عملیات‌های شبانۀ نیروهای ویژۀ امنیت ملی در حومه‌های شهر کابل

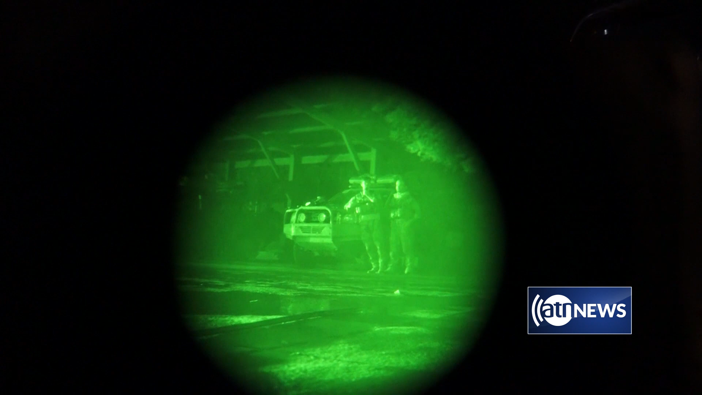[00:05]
آنان از بحر سرکوب گروه های شورشگرد در شهر کابل و از میان
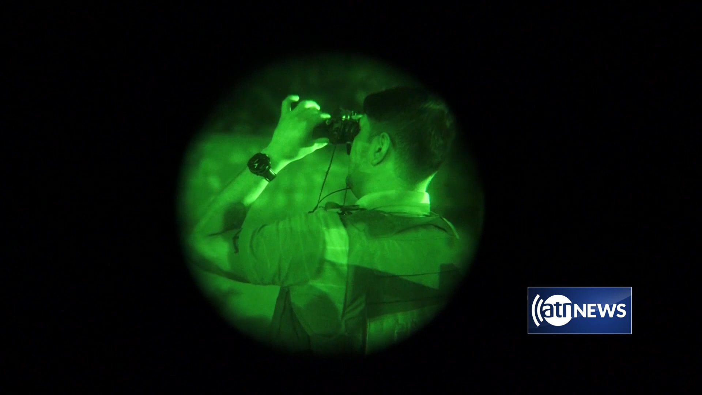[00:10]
برداشتن و دست بستن گروه های تبهکار است اولین عدف در مربوطات حوض پنجام در قلعه کشوف سای کمپنی دیده
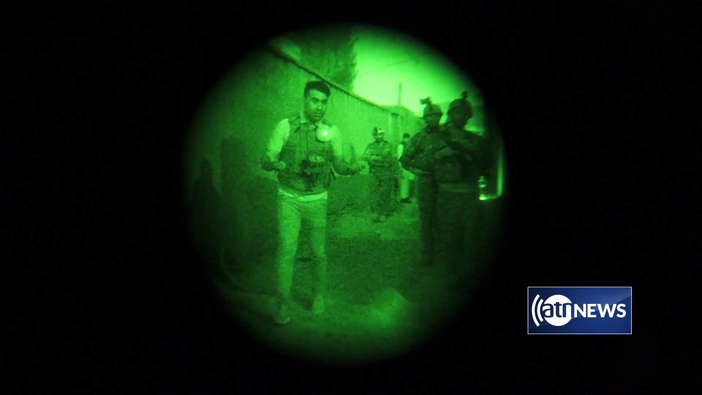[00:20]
شود در این عدف چی دستارورد اینا خواهد داشت در این خانه در مربوطات حوض پنجام امنیتی کابل گفته شده که یک
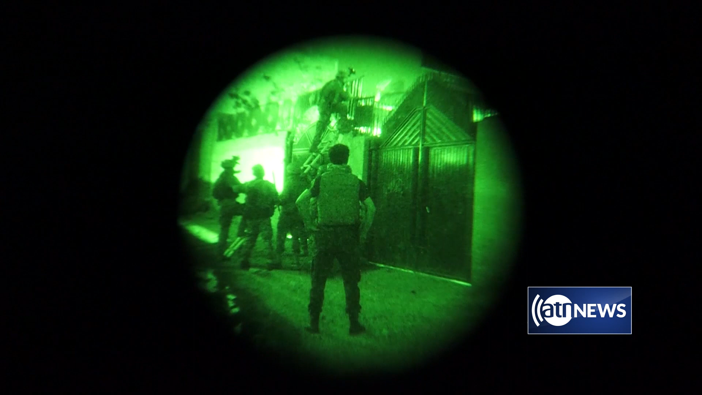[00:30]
جنگجوی طالب که باشنده اولایت میدان وردک است بود باش دارد بعد از
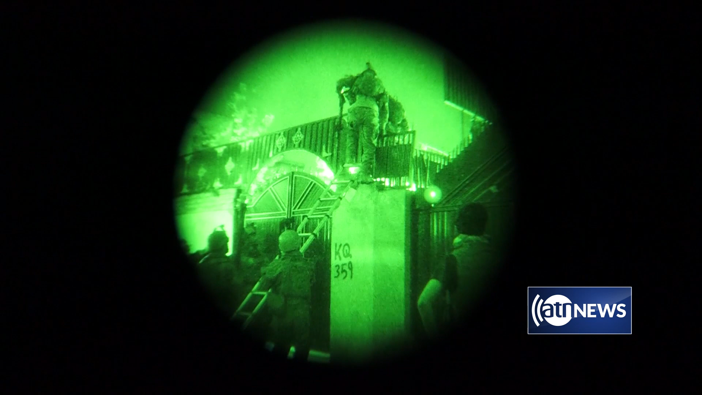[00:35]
چند لحظه کتا این نیروهای ویژه امنیتی میلی از این خانه بیرون
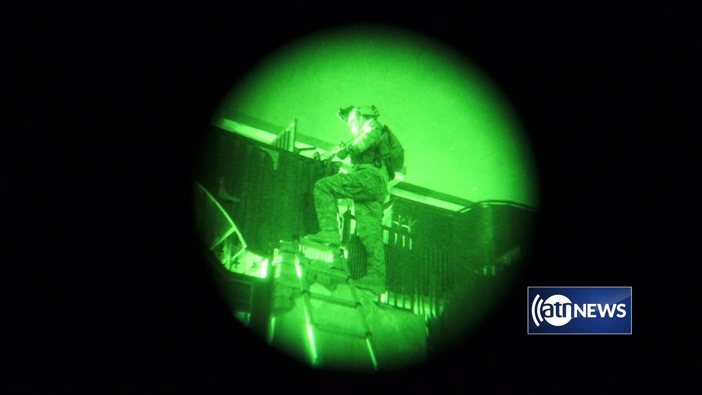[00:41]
می شوند فرمانده این نیروهای ویژه به زیر دستانش دستور می دهد که به
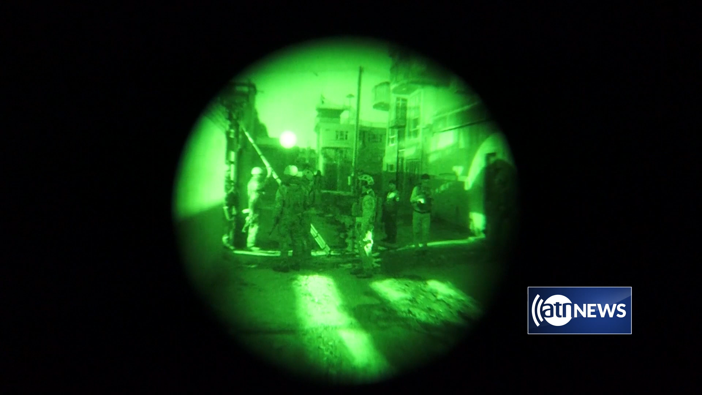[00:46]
هدف بدی بپردازن این نیروها می گویند در این عملیات های شوانه تا اکنون چندین دایشی را باست داشت کردن